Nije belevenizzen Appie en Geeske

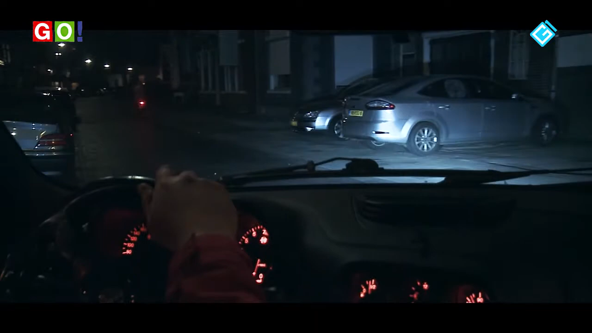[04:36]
En die hadden nog een uur beschenen. Het is ongeveer in Qatar rijden door Kegelclub.
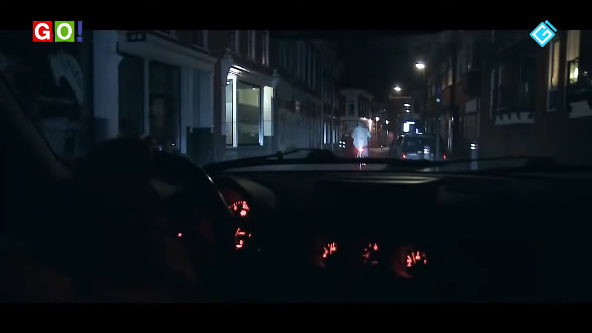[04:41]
Naar Roos en allemaal daar bleef de auto achter Geestje rijden op een meter of tien afstand. En af en toe deed de chauffeur van de auto even gewoon licht aan.